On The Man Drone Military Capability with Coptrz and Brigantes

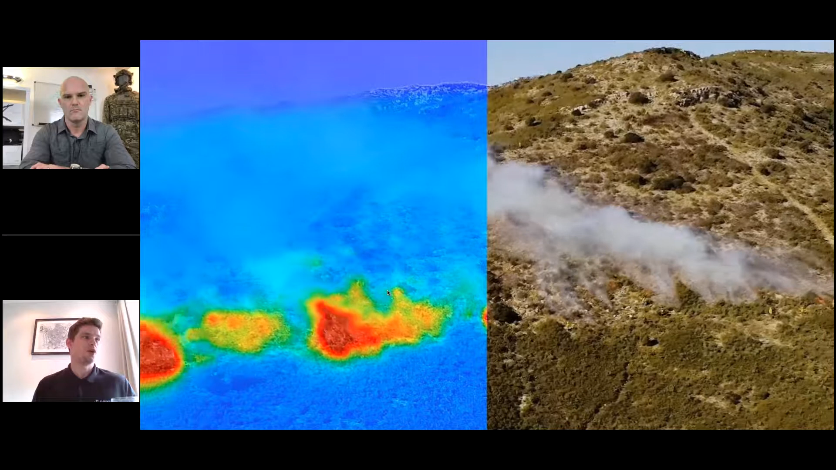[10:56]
So you've got the standard NAFI SE and NAFI Thermal SE,
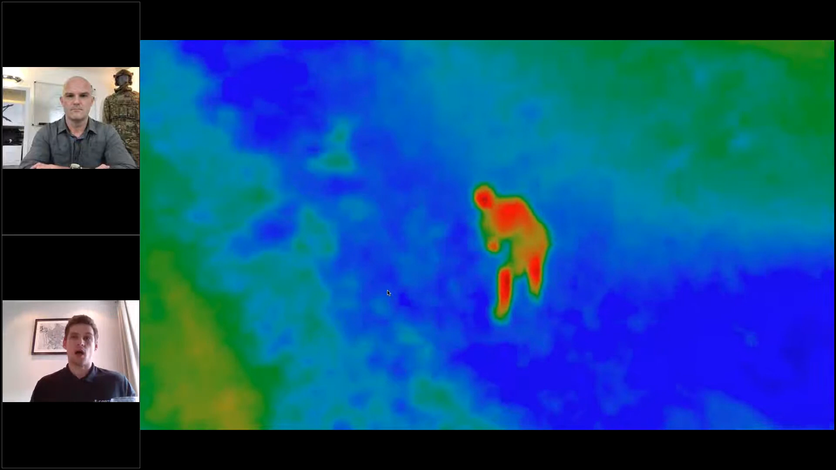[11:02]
and then the newer and much improved NAFI USA SE, which is the sort of latest, the most up-to-date version that's currently available.
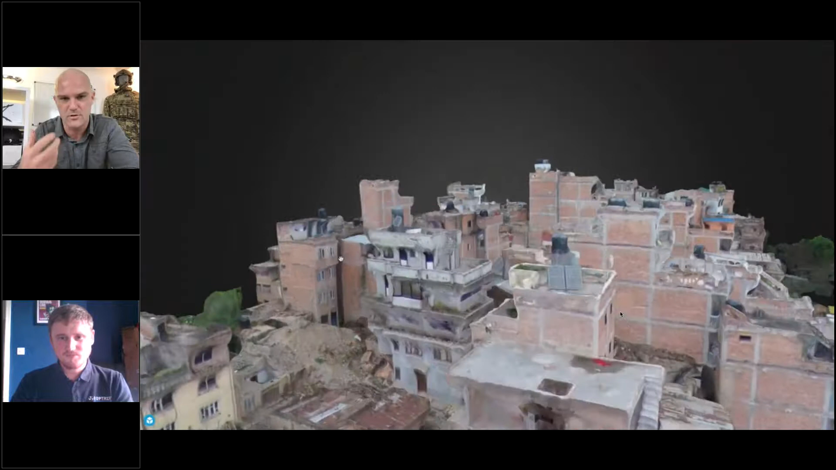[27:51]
And I think this one here is Kathmandu, actually, I believe, but it is for an urban area as much, and you can see how there's a little bit dust distortion. This was done quite quickly, but looking at the potential future operating environment and you know what,
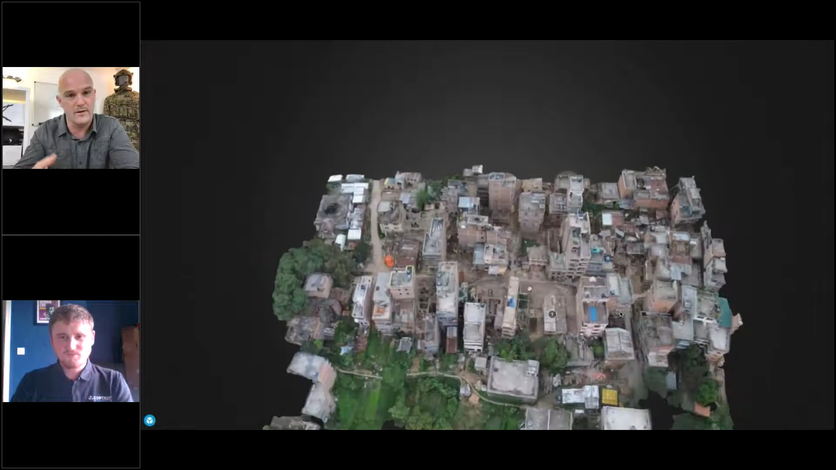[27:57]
it's a perfect example of where we might find ourselves working in the ground, but being able to do a survey of that area and look at all the elements of it is a level of data that we've never been able to have before.